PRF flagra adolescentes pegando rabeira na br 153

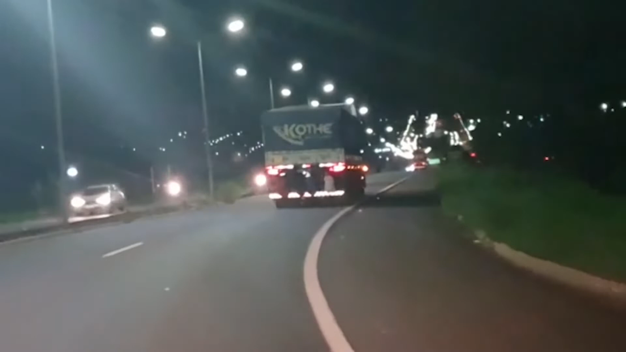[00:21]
Apesar de ser perigosa e arriscada, a atitude dos adolescentes é muito frequente na rodovia. A PRF recebeu a denúncia durante a tarde,
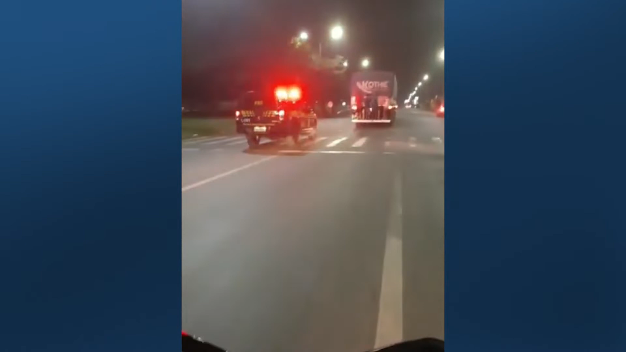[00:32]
mas não tinha conseguido flagrar a situação. Na noite, pegou os jovens se equilibrando no para-choque traseiro do veículo em movimento.
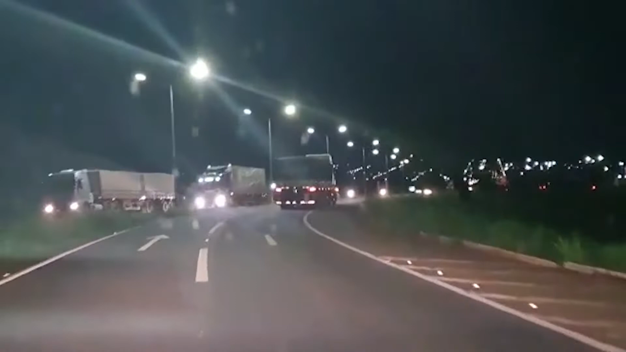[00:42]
Quatro meninos andando na traseira do caminhão. Vamos abordar aqui. Vamos pegar pelo menos um aqui para levar para os pais. Os menores foram abordados e não apresentaram documentos pessoais e alegaram que não sabiam o número do celular de seus pais e ainda se negaram a passar os endereços de suas casas para a polícia.